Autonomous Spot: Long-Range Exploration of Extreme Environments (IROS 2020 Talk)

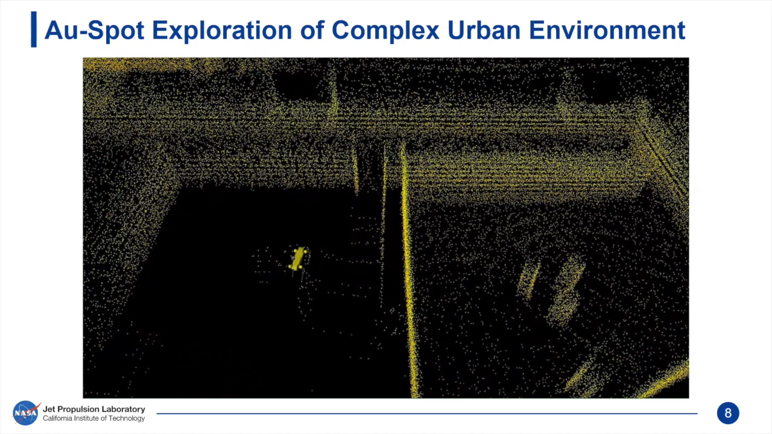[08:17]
Here we visualize the LiDAR-centric 3D map
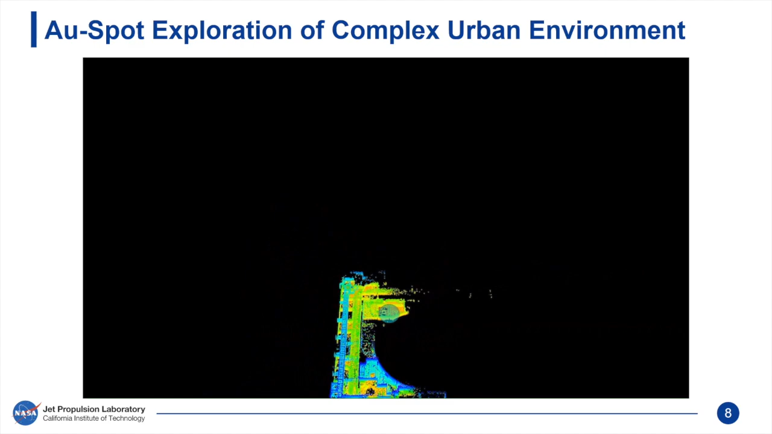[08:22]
generated by Nebula in real time of the environment explored thus far by Spot. The maps generated by each robot in the fleet are fused in real
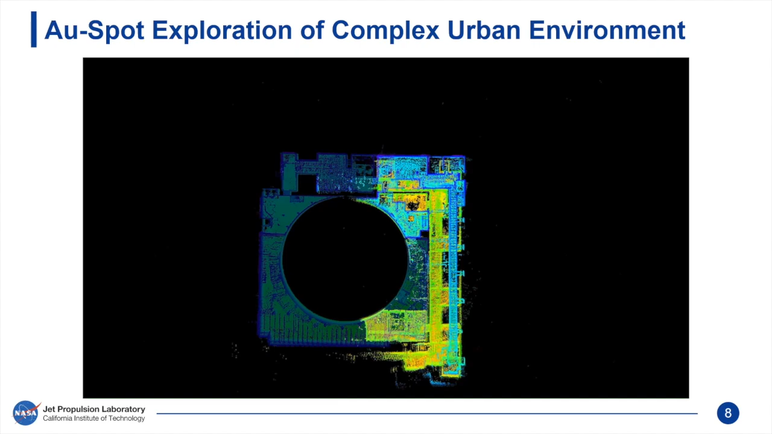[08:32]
time to generate a multi-robot map of the multi-level subsurface structure of the industrial complex.